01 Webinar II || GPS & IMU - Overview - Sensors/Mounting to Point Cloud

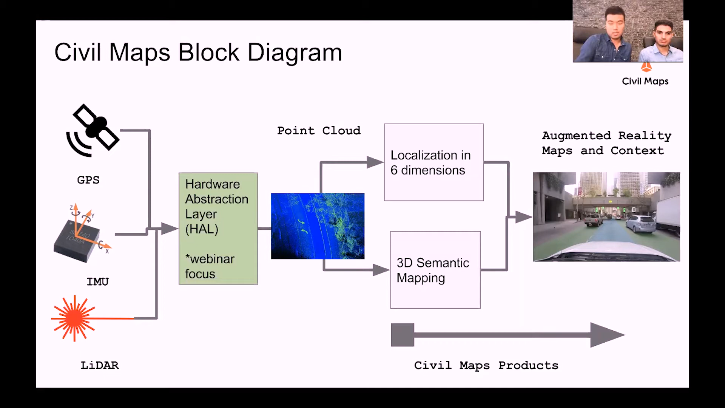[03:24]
which is the augmented reality maps and the context for autonomous writing vehicles. So let's dive into a little bit more into the front sensor and mounting to the point cloud.
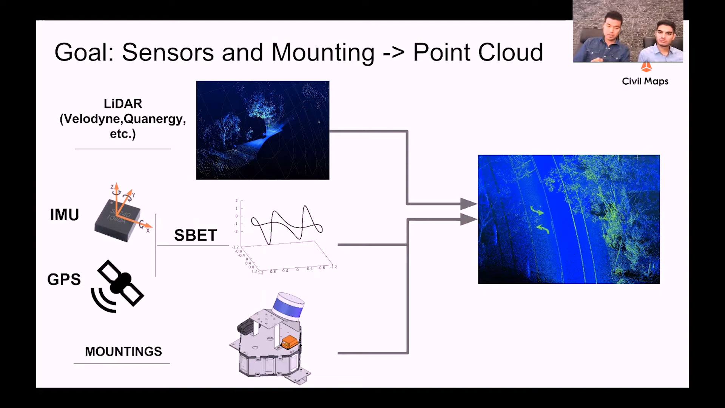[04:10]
respect to XYZ axis rotations using right-hand rule. So we got our SBET from IMU and GPS, and together with mounting information, we can register the point cloud. We've been talking about IMU all the time, but what is IMU actually? IMU stands for Initial Measurement Unit.